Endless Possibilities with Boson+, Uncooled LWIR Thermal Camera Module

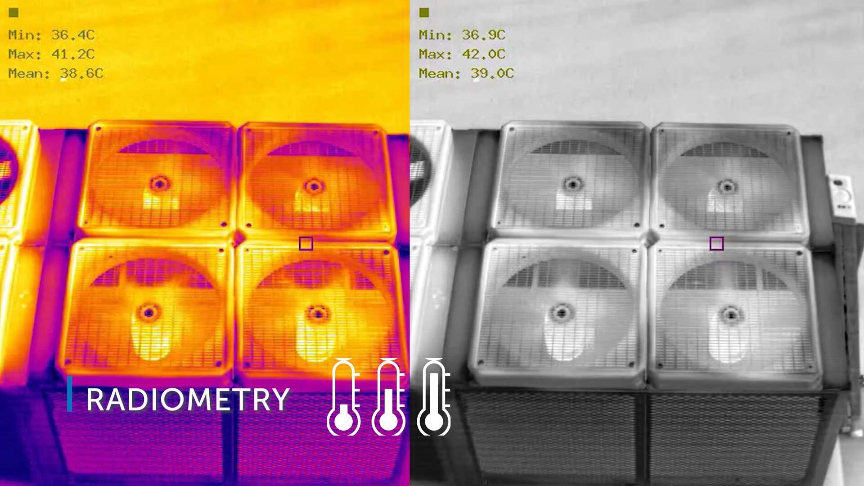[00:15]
with radiometry to provide the temperature of every pixel, flexible interfaces for integration with embedded devices,